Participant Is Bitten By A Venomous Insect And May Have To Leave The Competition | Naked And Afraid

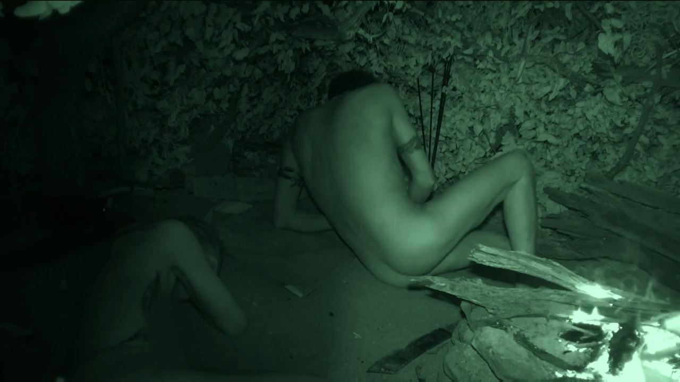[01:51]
Oh, what the was that? I don't see anything. Oh, what the f- Are you f- There, it's right f-ing there. What is it? Ow! f-ing scorpion, man. I killed it. Are you f-ing Amy? Nope. Dammit.
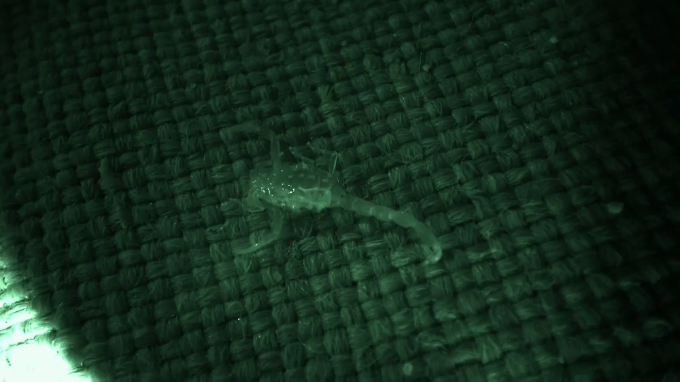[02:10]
He's a little guy. Yeah, he's real little, but it f-ing hurt. Let's keep an eye on that stain.
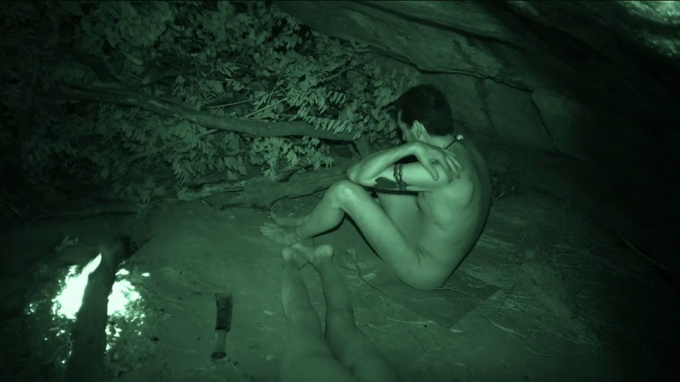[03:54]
Are you OK? I got bit by something. Let me see. Hold on.
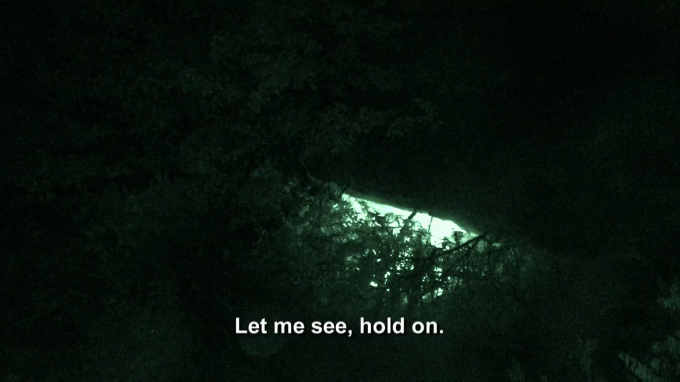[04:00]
Yeah, this does not look good, Tim.
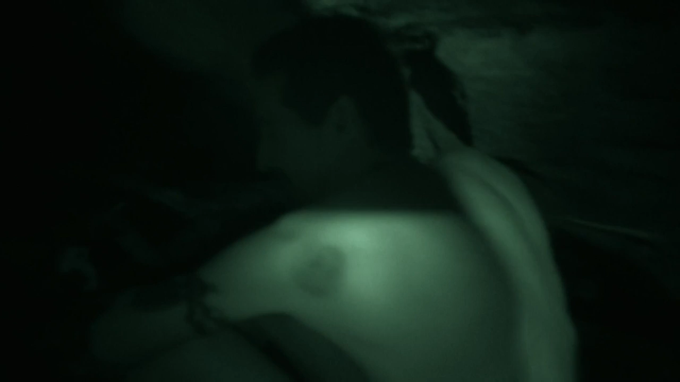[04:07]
It's big. It's a lump on your back. I can see it from here. I think it's spreading.
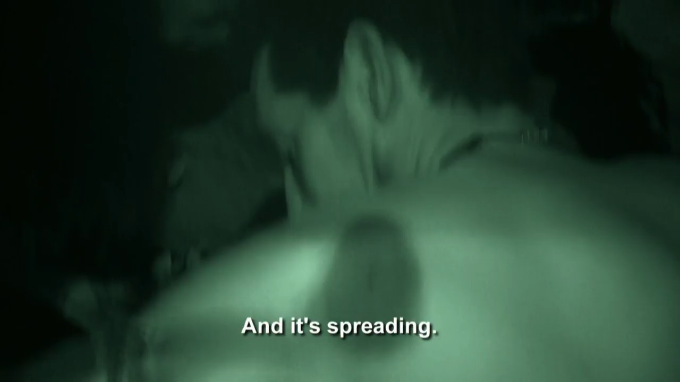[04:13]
A medic is called in to identify the bite and evaluate the severity of the situation.
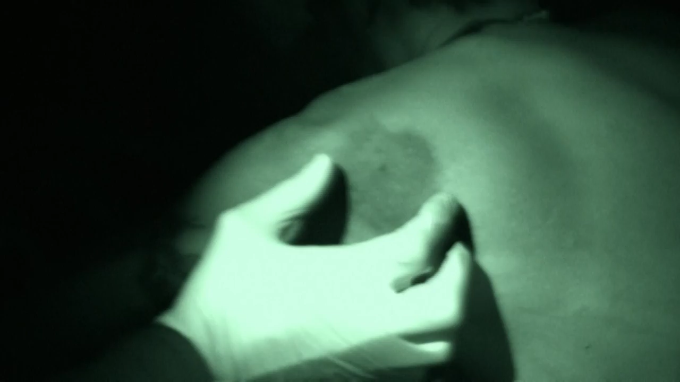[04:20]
It's spreading out. Yeah, it's not good. It's quite a vast area of discoloration.
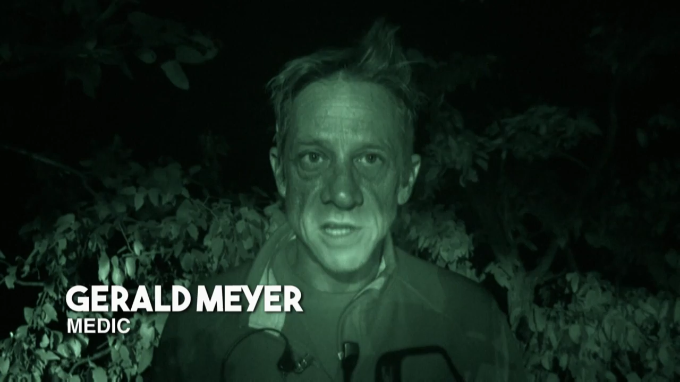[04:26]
The typical black pit right in the center of the bite makes me think that it's a violent spotter.
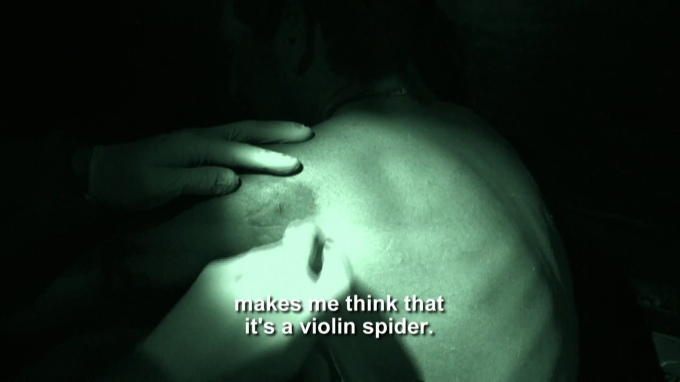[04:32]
Well, we think it's in the class that is quite dangerous.